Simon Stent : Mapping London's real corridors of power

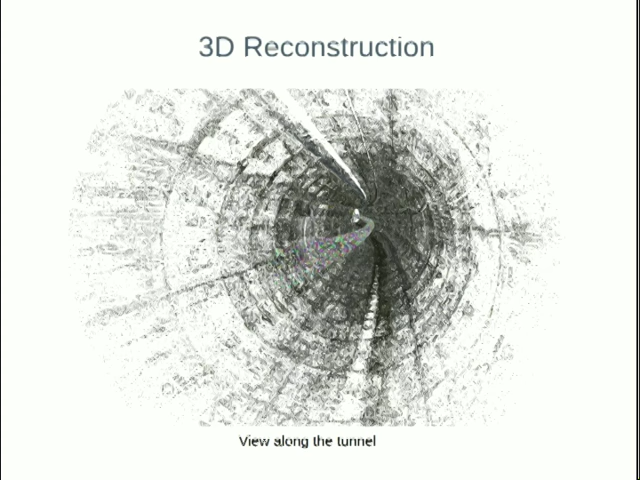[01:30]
between pairs of neighbouring photos we can triangulate 3D points and recover some of the geometry of the tunnel and produce this sort of sparse 3D point cloud. And using this point cloud, we can then texture map a surface.